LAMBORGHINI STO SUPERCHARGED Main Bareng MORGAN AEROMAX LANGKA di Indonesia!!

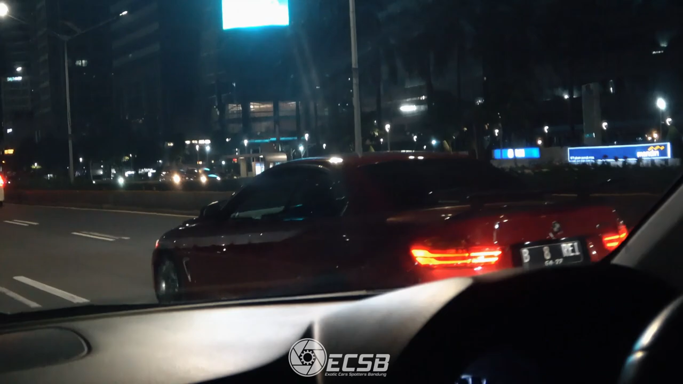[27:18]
Ini 4 series Cabrio nih. Pakai GT wing dia. Oh, pakai wing nih sport.
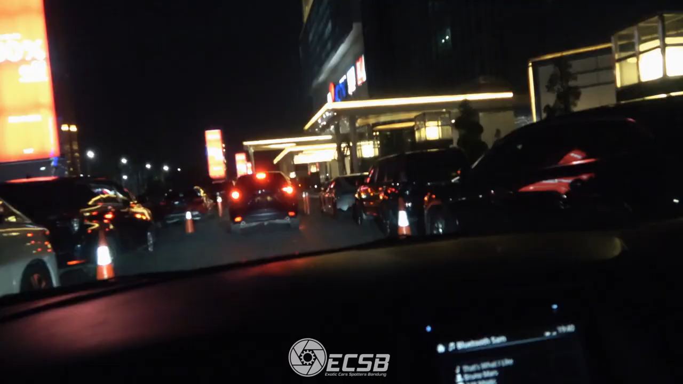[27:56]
Nah, ini ada apa nih? Oh, Taycan nih. Sate nih. Kan tadi kan Taycan Cross Turismo. Sekarang Taycan yang sedan nih.
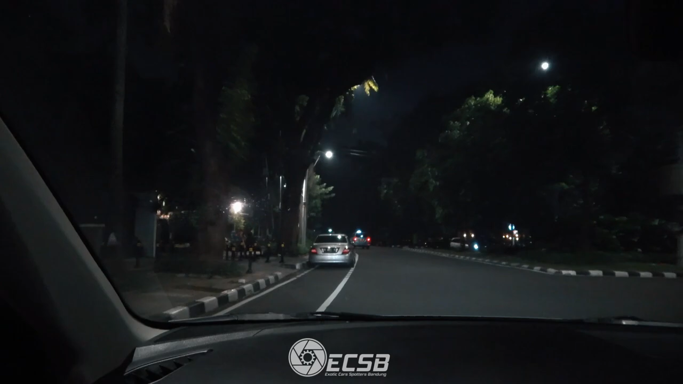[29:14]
Nah guys, ini Mercedes sih katanya biasa aja, cuma lihat deh velgnya guys. Nah, belakangnya Bentley ya, sama Mercy.